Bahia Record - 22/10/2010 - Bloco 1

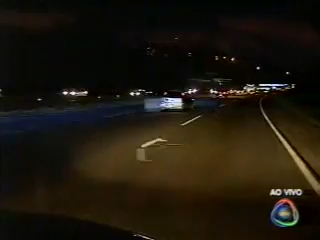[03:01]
Boa noite, Felipe. Onde você está? Boa noite, Marcos. Boa noite a todos vocês que acompanham o Jornal Bahia Record. Pois é, Marcos. Agora eu estou aqui na nossa equipe de reportagem, exatamente na BR-324,
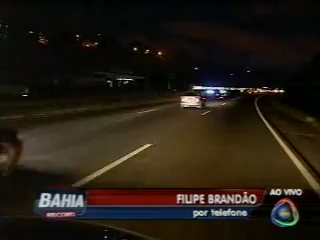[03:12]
sentido Salvador, bem próximo já da Avenida Bonocor. E olha, você que está passando pela Avenida Bonocor, ou está pensando em passar por lá,